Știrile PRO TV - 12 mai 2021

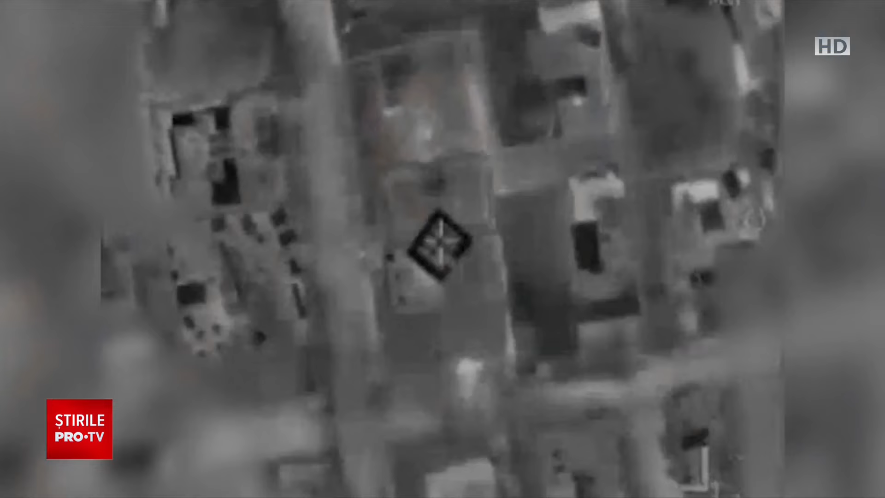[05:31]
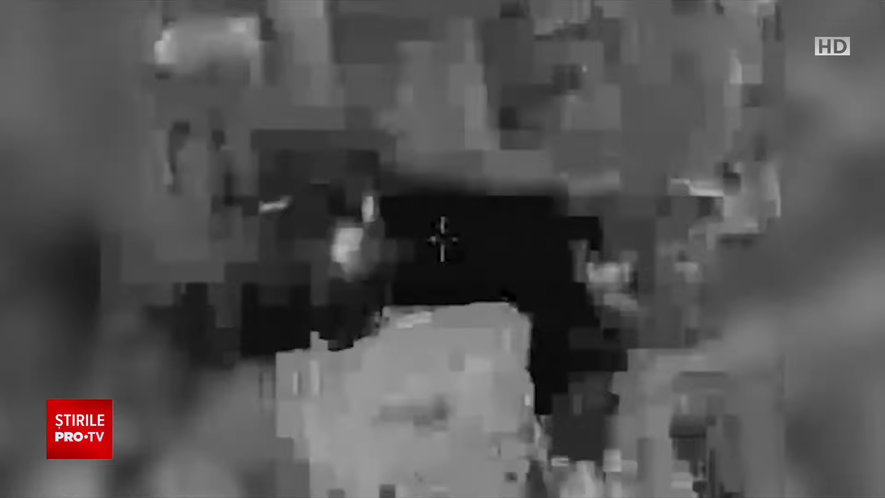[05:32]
Atacurile s-au întățit după ce Israelul a ripostat prin raiduri aeriene de amploare asupra fâșiei Gaza. Mai multe clădiri de birouri,
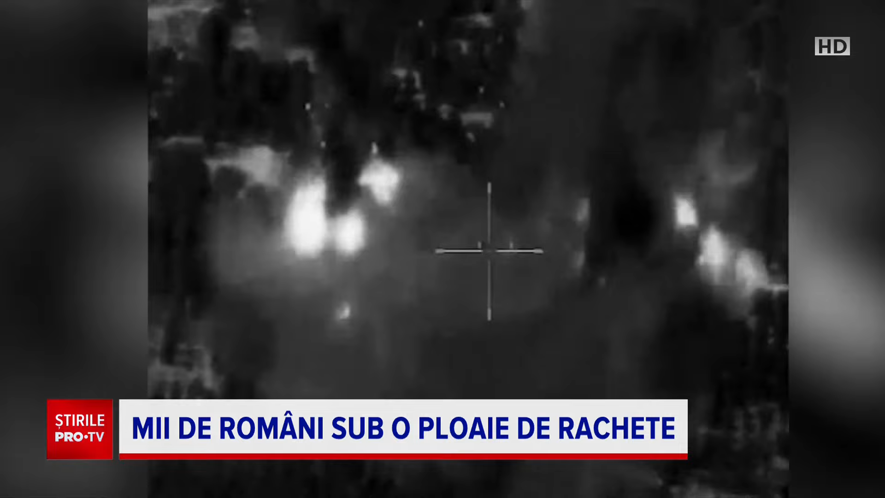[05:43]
tabere de antrenament și depozite de muniții ale militanților palestinieni au fost distruse.